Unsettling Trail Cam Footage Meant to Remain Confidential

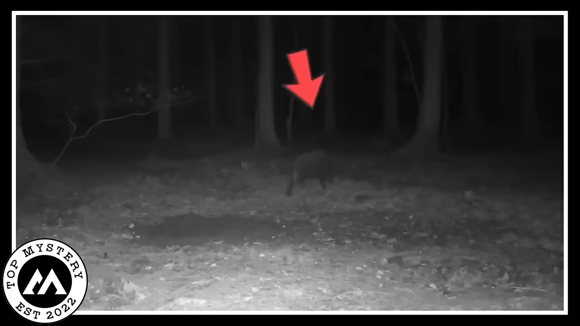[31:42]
but the pig was giving a scary feel as it was spinning mysteriously all alone in the woods like a paranormal creature. Guardian Ghost
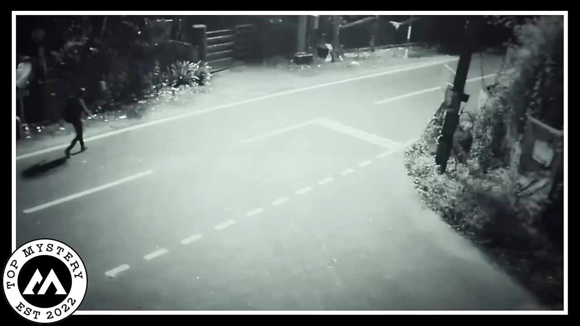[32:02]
It was captured in 2021 by a security camera overlooking a back street. It shows two men walking down the street at night while one of them seems to be following the other.
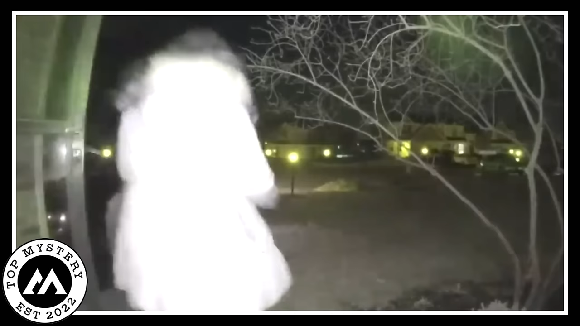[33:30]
In this spine-tingling trail camera footage, a young girl sets out from her home in the middle of the night at 2am. As she exits, a blurry, fast-moving figure suddenly emerges from the shadows, hot on her heels. It's a hair-raising and unsettling scene reminiscent of an otherworldly specter.
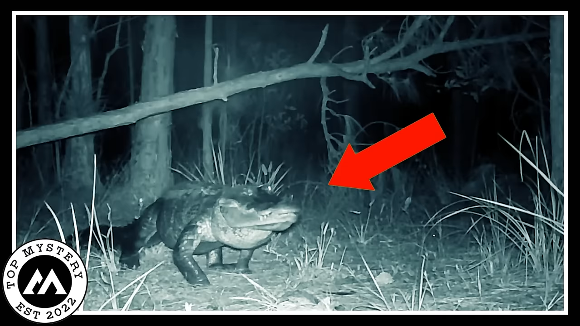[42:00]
The huge lizard walks very slowly, and it's massive in size. The person who captured this amazing video says it is a female alligator. After walking for a bit, the alligator lays on its belly and takes a rest. In the meantime, a small deer is also seen entering the frame. The deer is casually lurking in the woods. This is one of the rarest footage ever captured by a trail camera.
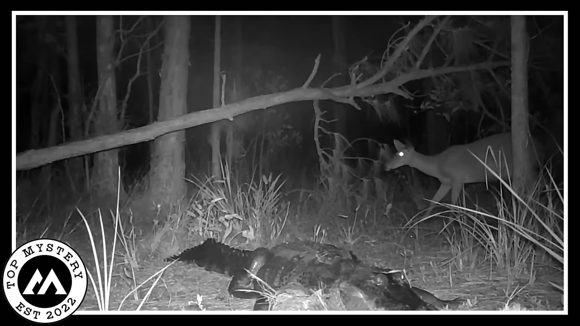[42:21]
Hunter
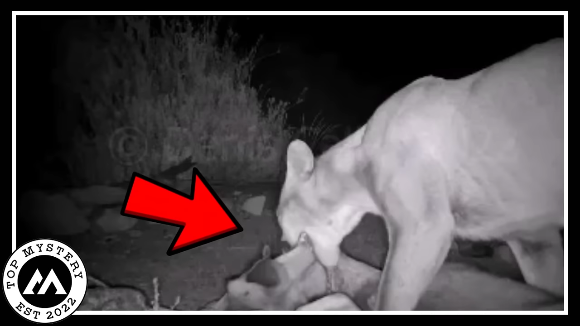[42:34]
A rare and creepy scene captured by a nighttime trail camera shows a female lion holding a dead buck in its mouth and carrying it. It seems like the lion just killed the buck and it carried it down the forest to feast on it.
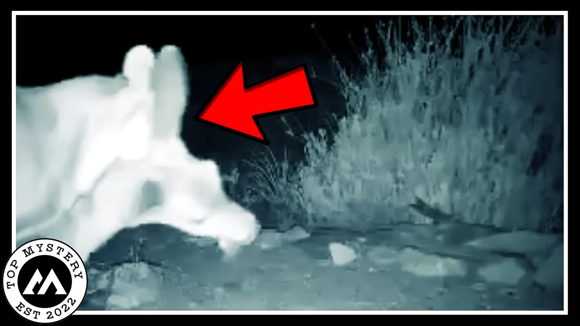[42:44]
The lion can be seen holding the dead deer from its neck. It puts the deer down for a while, as if trying to catch its breath.
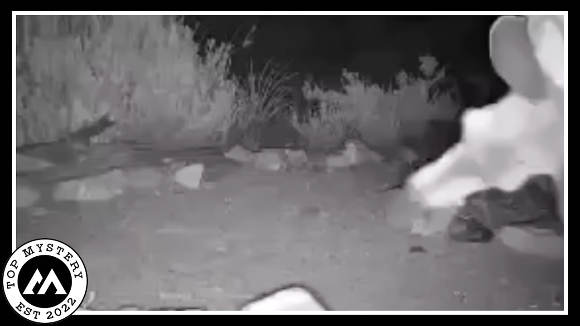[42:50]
DOES WATERY CHASE A doe with horns pursuing another doe in a pond is seen on camera in a captivating video.
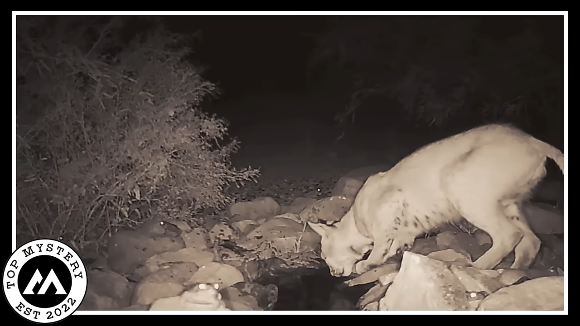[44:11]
This is one of the rarest sightings ever captured on camera. HANDS FULL
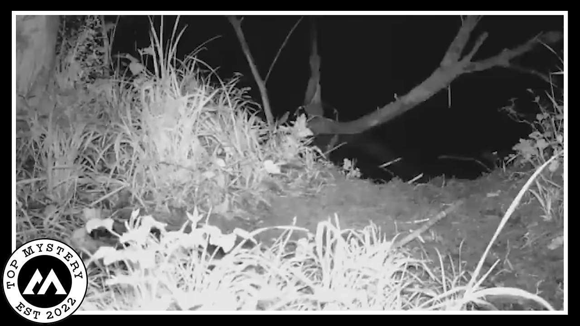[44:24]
This hilarious video of a small beaver carrying a load full of small twigs is not something you see every day. This footage was captured by a trail camera during the night. The beaver is holding a lot of small twigs in its hands as well as in its mouth. It was reported as it appeared suddenly carrying the twigs and walking past the trail cam, its little feet stomping lightly on the ground. MIDNIGHT MOUSE BATTLE
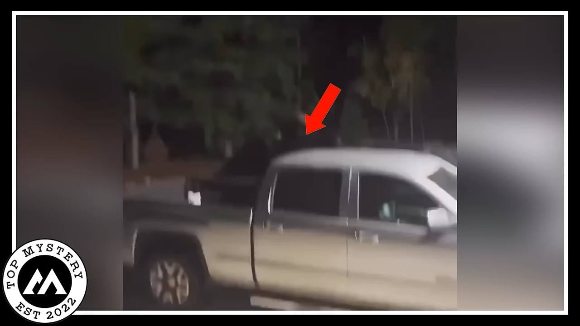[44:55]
Two enormous moose engaged in a ferocious dispute in the darkness in a stunning nighttime encounter.
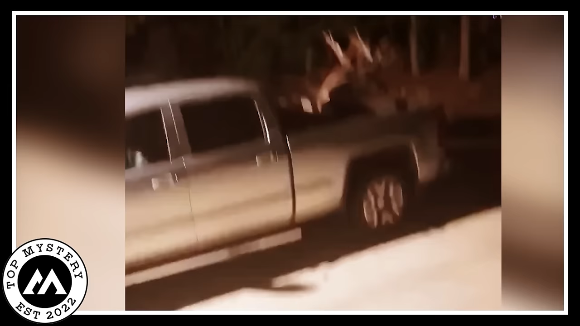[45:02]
Surprisingly, a local resident said that one of the moose had entered his truck and had recorded the scene on his recording device.
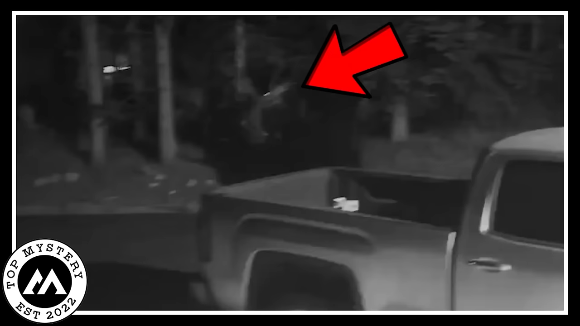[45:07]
The bizarre scene shows unexpected interaction between nature and society as it combines the fierce clash of horns with the unexpected entry into human land.
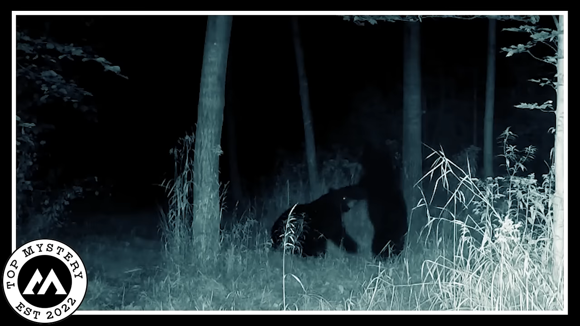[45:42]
The bears can be seen pawing at each other and running through the woods. This is one of the most rare and amazing sightings ever.
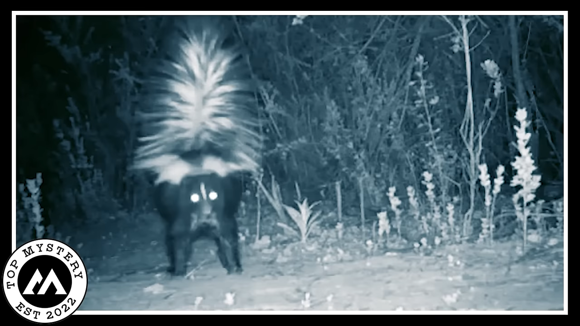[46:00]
STRIPE SKUNK This trail camera video shows a rare encounter with a striped skunk that was lurking around in the forest late during the night.
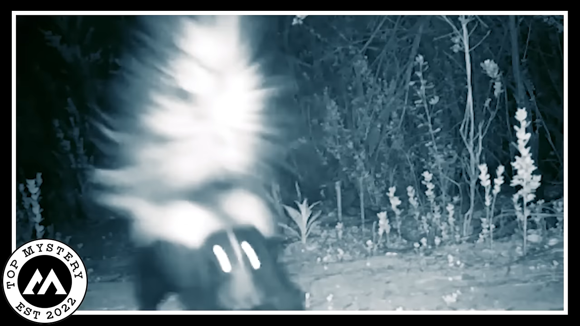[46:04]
The skunk seems to have noticed the camera and is coming back and forth, as if trying to figure out what it is. This is one of the rarest footage captured by a trail camera.
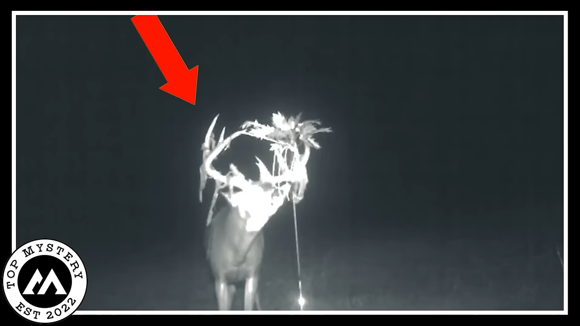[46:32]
It shows a deer that happened to come in front of a trail camera during the night. But because of the darkness at the night, the deer appears to be glowing with light in the footage. This rare footage has surfaced across the internet and left many viewers baffled. The features and antlers of the buck can be clearly seen, but the animal is glowing brightly in the footage.
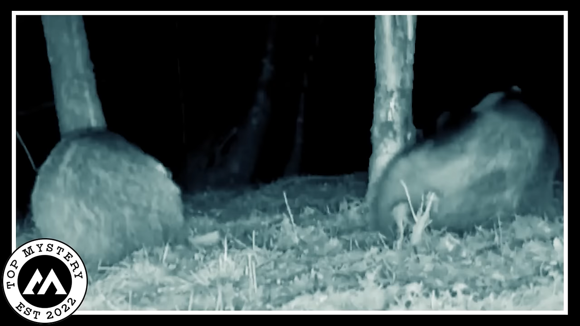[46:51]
Pair of itchy badgers A startling encounter was captured on home security camera footage as two badgers appeared at the backyard of a house. The couple was positioned next to trees in the humorous image, vigorously scratching themselves.
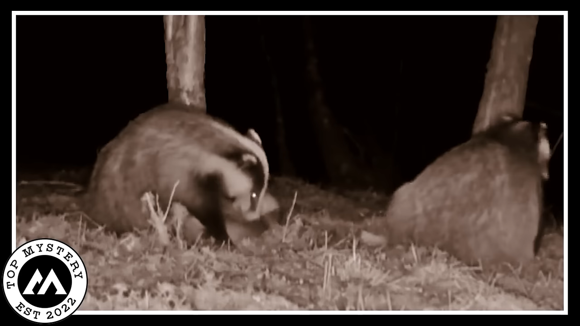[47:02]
The amusing display of their itch-related antics added some humor to the serene city scene. These quiet creatures act as a reminder of the odd behaviors that wildlife can display, even in unexpected settings. The video captures a comical incident that provides a window into these backyard adventures' daily existence.